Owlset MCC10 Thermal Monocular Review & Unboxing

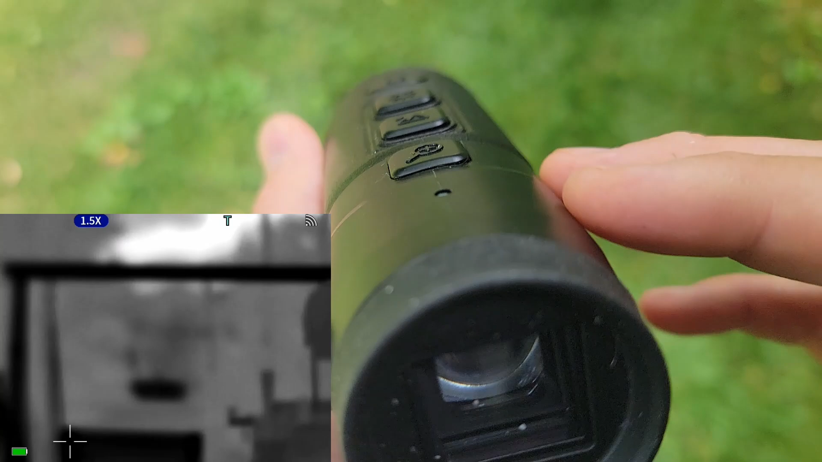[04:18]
Then you go and hold down this until when the focus ring goes so far out,
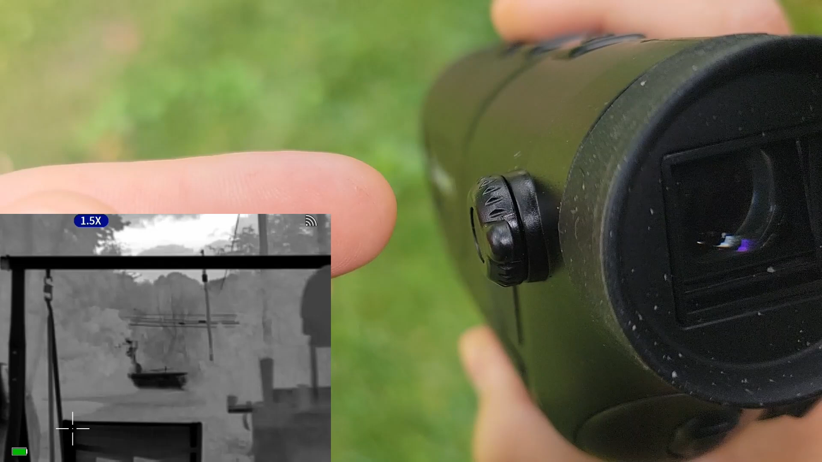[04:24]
until your image comes into focus.
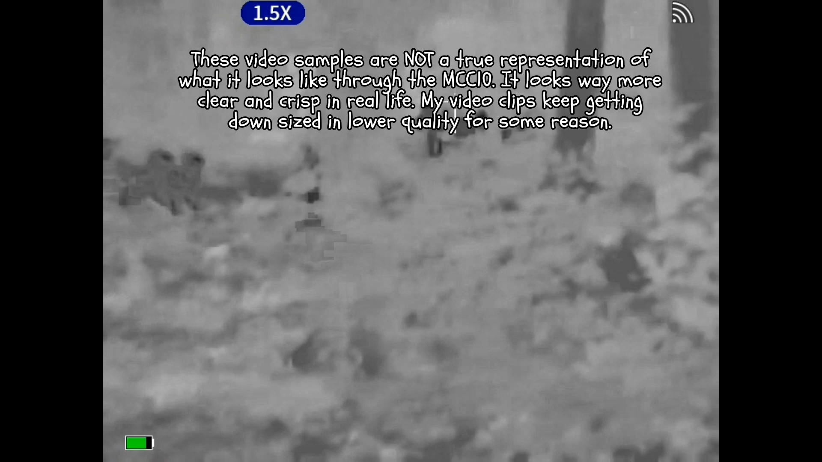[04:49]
Shot through the monocular audio and video.
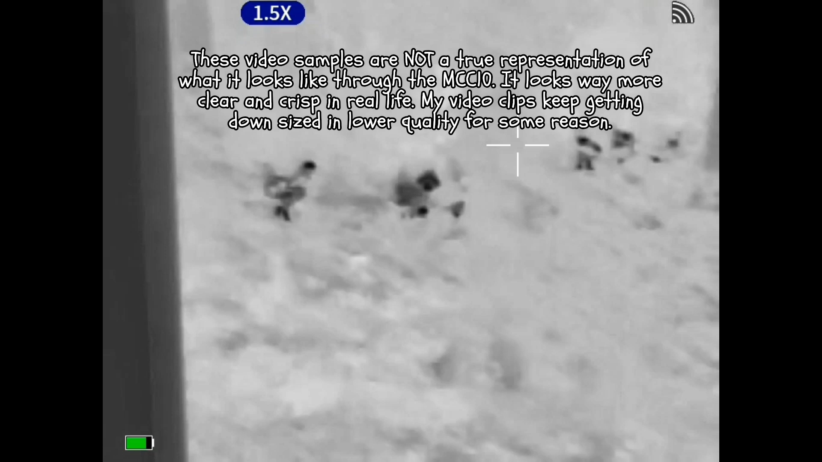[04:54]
Looking at my chickens here. Here's the different modes.
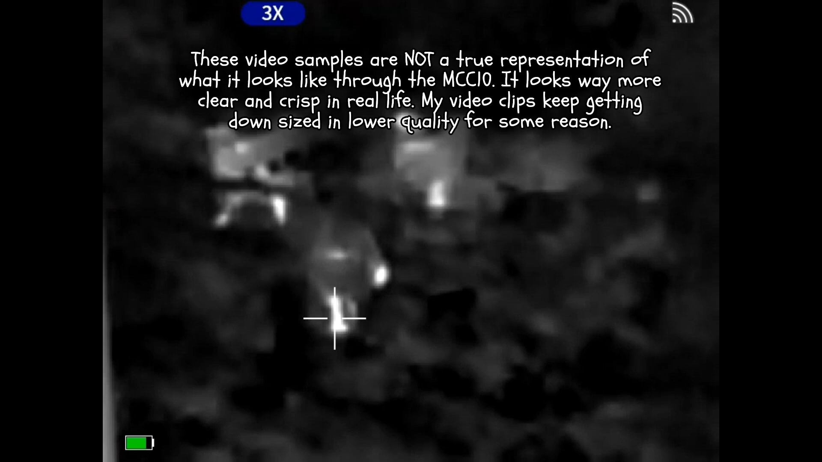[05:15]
3x. And picture in picture. Little picture in the corner is 3x.
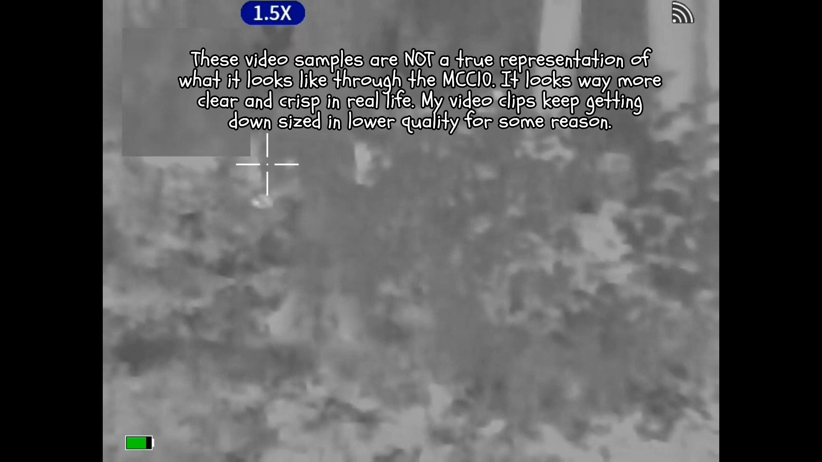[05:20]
I have the monocular auto-sensing the heat through the crosshairs.
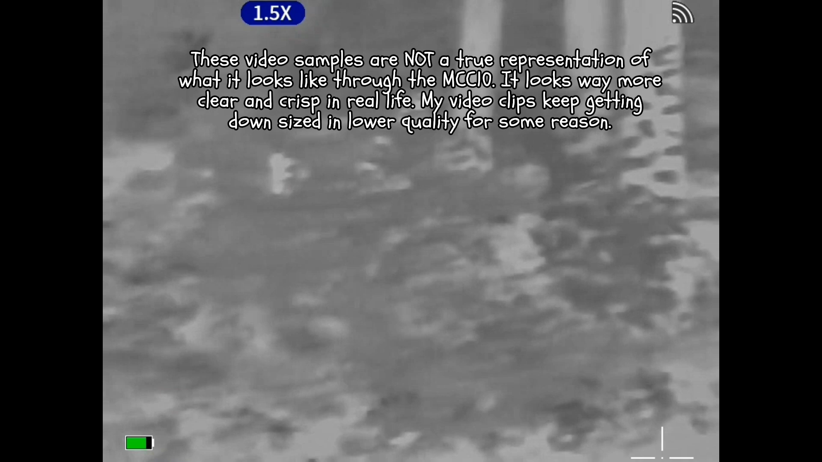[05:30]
Like I said, this is in the middle of the day.
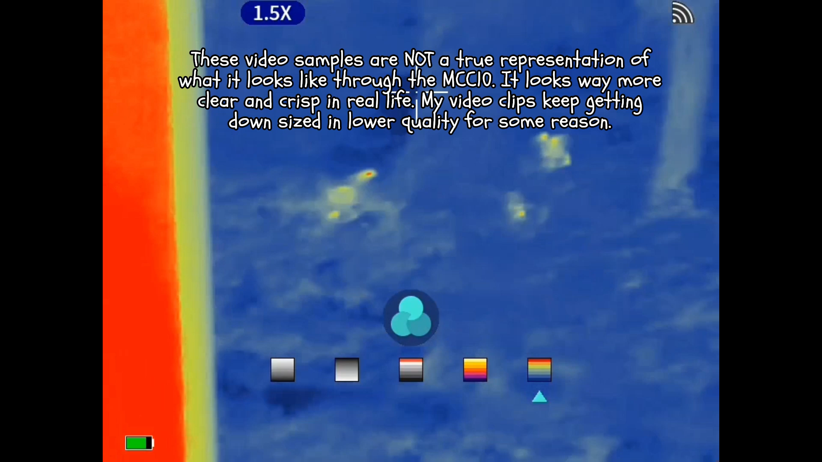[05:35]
So let's come out tonight.
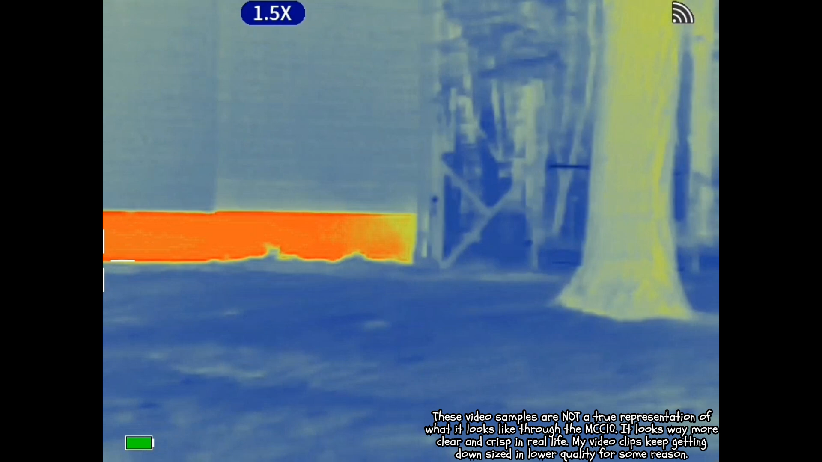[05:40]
See the brick on the bottom of my house all warmed up from the sun.
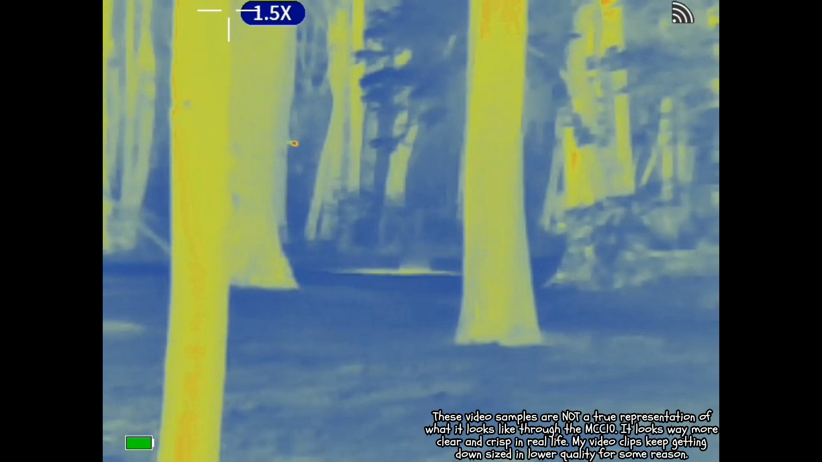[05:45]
There's a camera way out in the distance that looks upon the chicken coop.
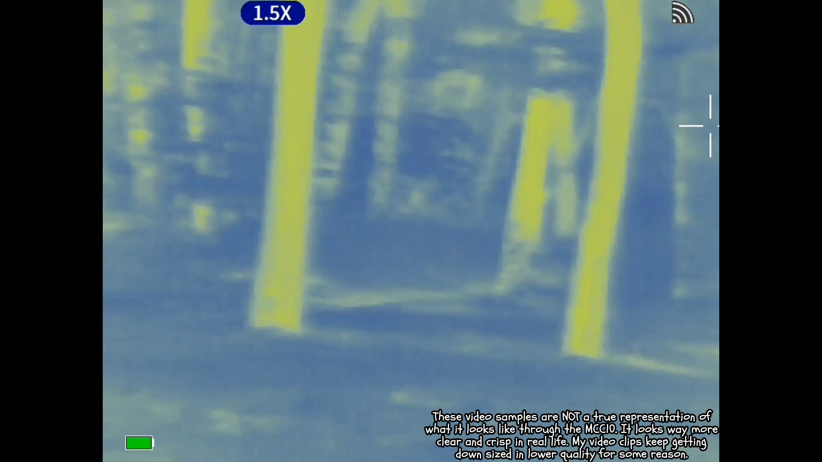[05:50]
The camera is pretty far out there.
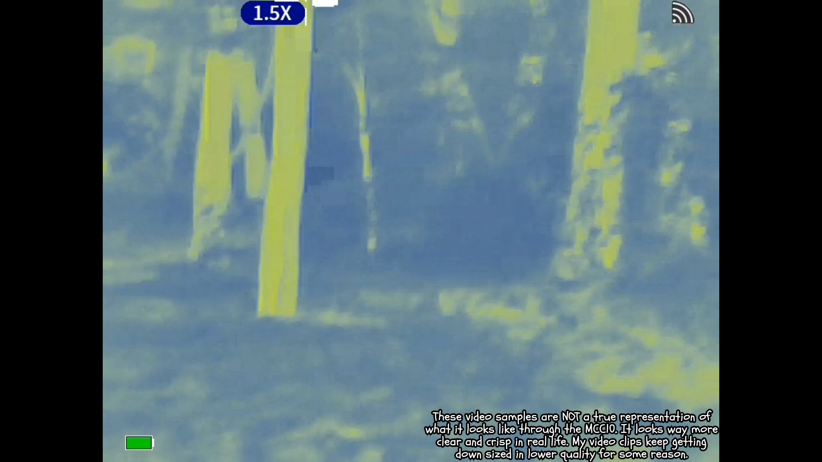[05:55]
I'm looking in the chicken coop window.
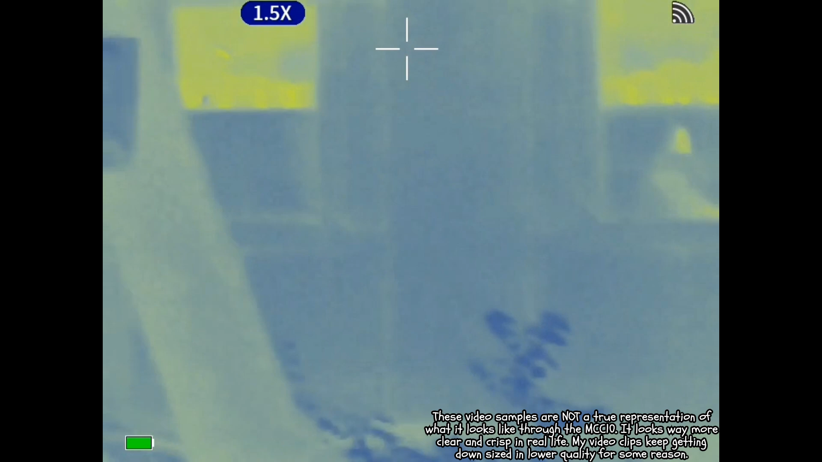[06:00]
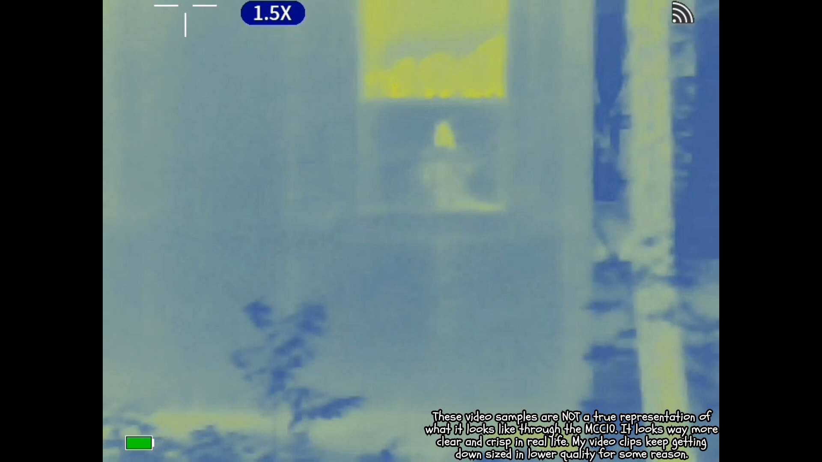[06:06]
You can kind of see that chicken right there. More of them walking up top.
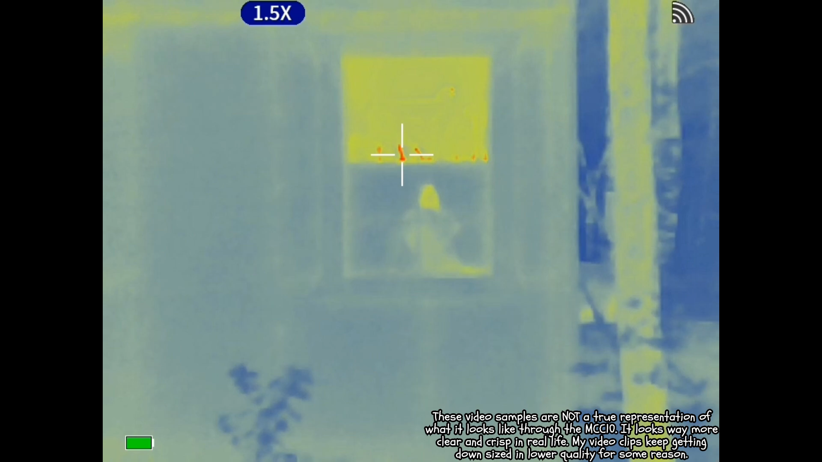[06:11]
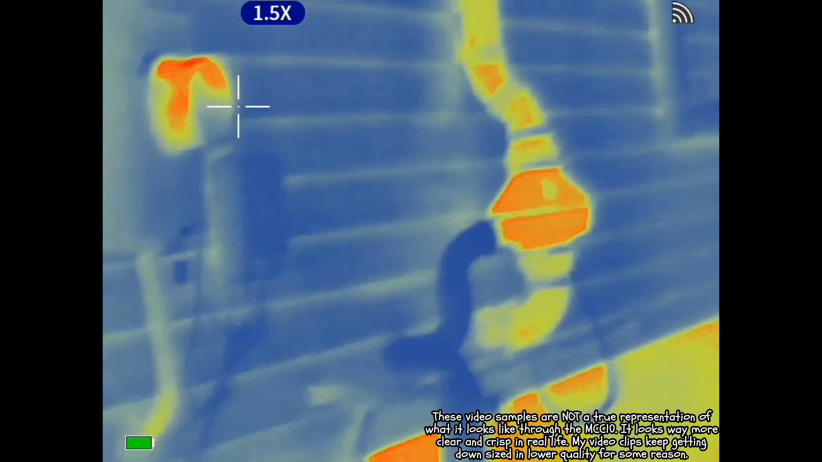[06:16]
Inside the top is warm, so you can see my radon fan system.
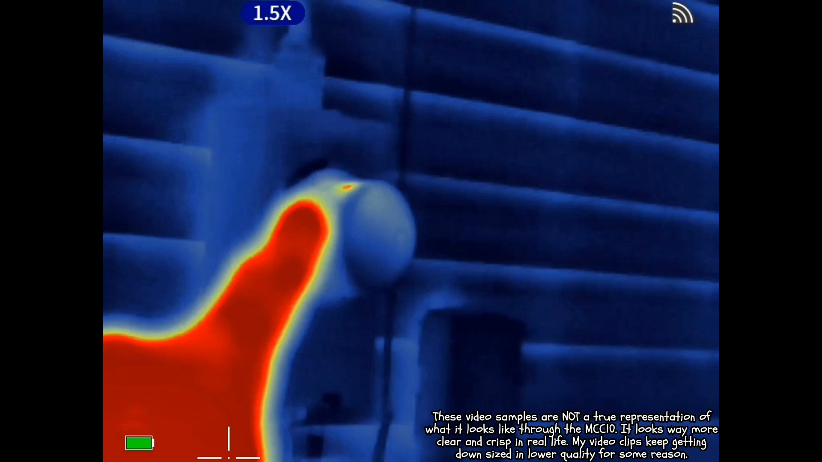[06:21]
I mean that's warm. And that's warm here. .